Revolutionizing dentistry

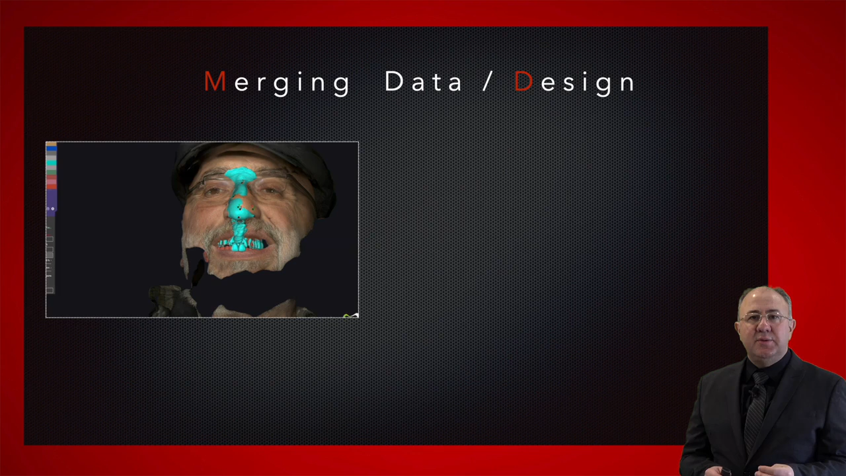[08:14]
And I can match the nose from the face scan to the nose from the intraoral scan.
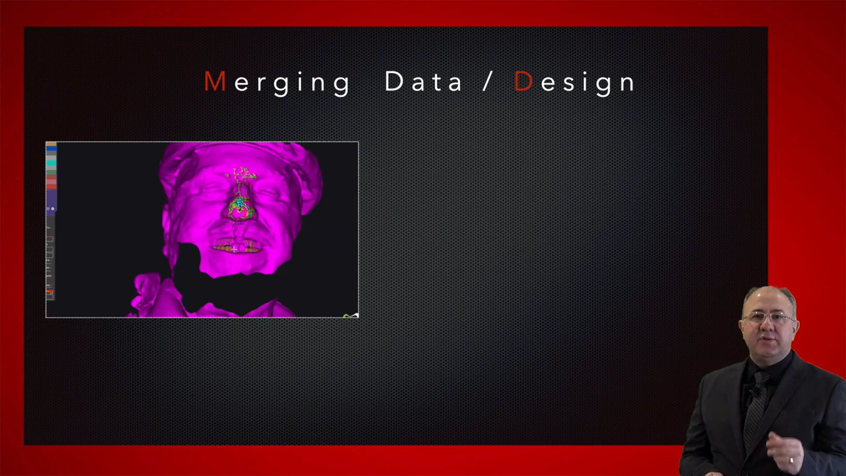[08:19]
I can finish the designing process.